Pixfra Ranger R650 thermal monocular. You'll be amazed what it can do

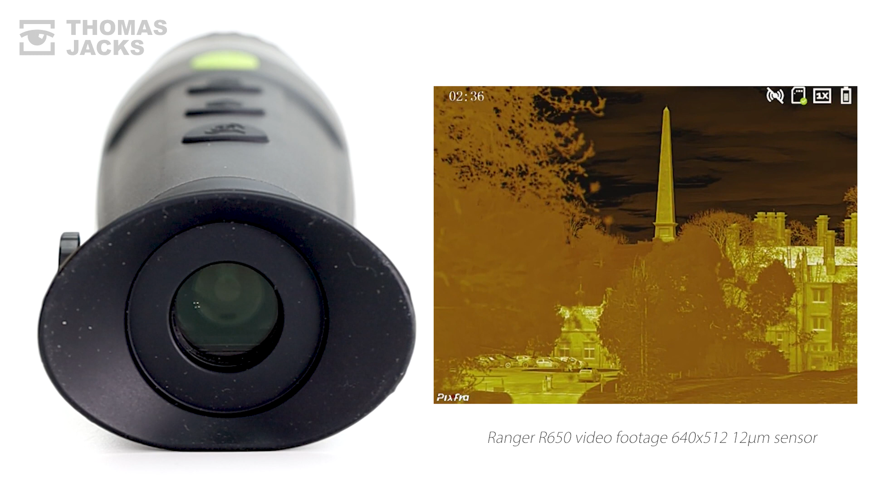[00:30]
with an 8.7 degree field of view, that you can digitally zoom eight times,
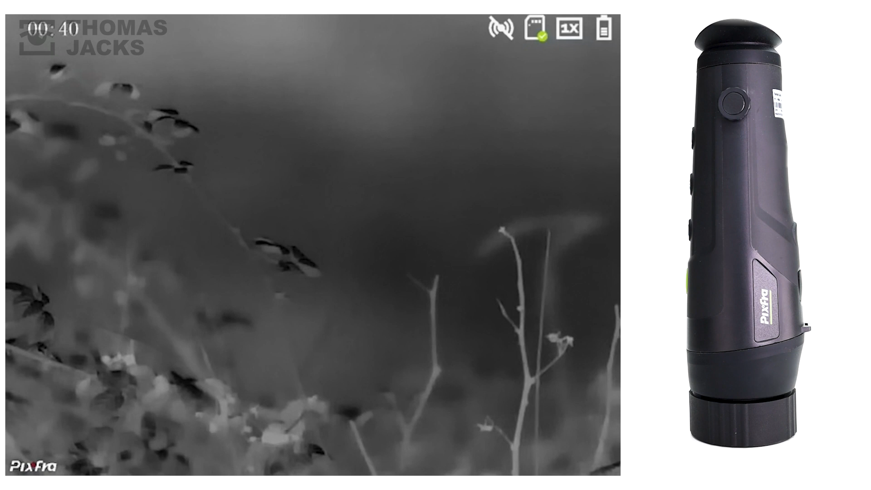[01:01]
And you can manually focus from 1.5m, to infinity.